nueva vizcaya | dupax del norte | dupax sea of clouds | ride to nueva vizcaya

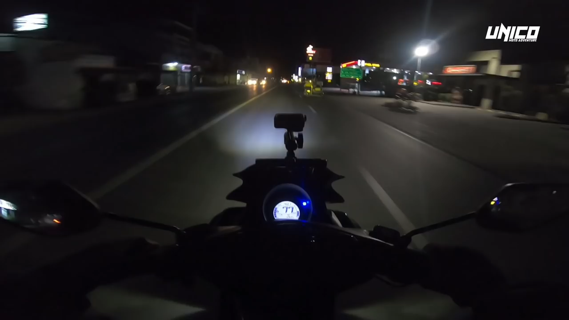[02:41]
Time check, 4 a.m. in the morning. Andito na kami sa Kabanatuan. Isang oras at kalahati na rin kaming nagbabiyahe. Malayo-layo po yung biyahe natin. Dadaan po tayo sa kahabaan ng mga kurbadang daan sa San Jose at sa Caranglan. Dumadaan na tayo sa Zigzag Road dito sa San Jose. At papasok na tayo ng Caranglan.
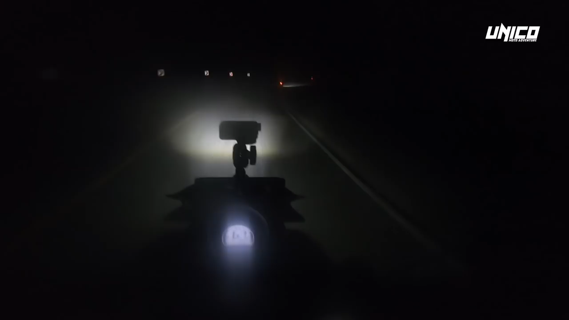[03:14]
Ay, grabe. Nanginginig yung baba ako. Napakalamig. Diyos mio, Marimar. Grabe. Andito na tayo sa Caranglan, Nueva Ecija.
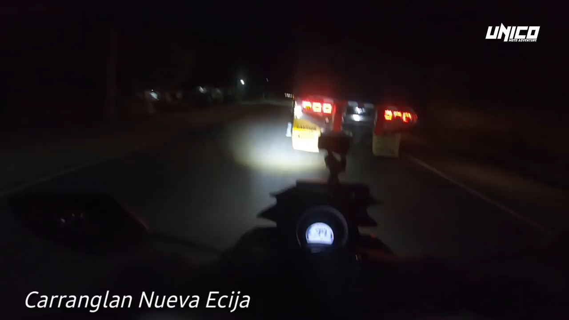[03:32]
At mas matutulis na kurbada yung dinadaan na natin ngayon. Ito lang yung mahirap dito sa Caranglan dahil nga maraming malalaking truck. So, chechempo ka ng overtake. Dahil mas nakakalamang ang kurbadang daan dito kesa sa diretso.
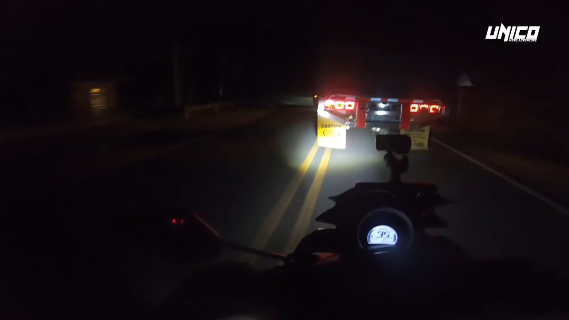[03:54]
Yan, kagaya nito. Naipit ako, naiwanan na ako ni Brad. Ah. Hindi ako makalusot. Yan, nakatakot dito. Baka ma-chambahan tayo.